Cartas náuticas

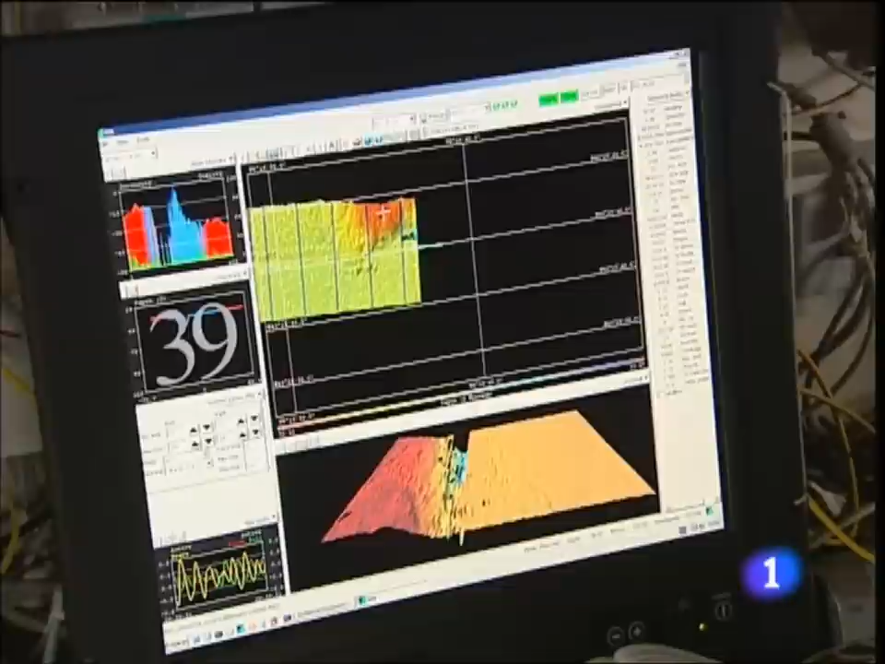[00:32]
Pues ves, ahora por ejemplo, con un haz lateral de este sondador multiaz, estamos detectando ahí en la parte de babor, pues una elevación.